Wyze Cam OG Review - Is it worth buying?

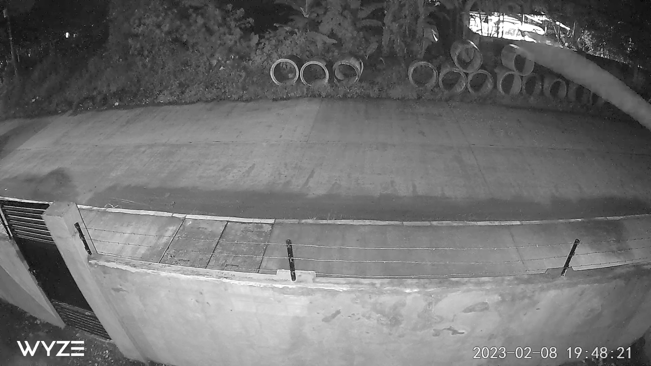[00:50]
so unless they are really close to the camera and standing still, you won't be able to identify someone. It gets a little bit better when using the spotlights for full color night vision.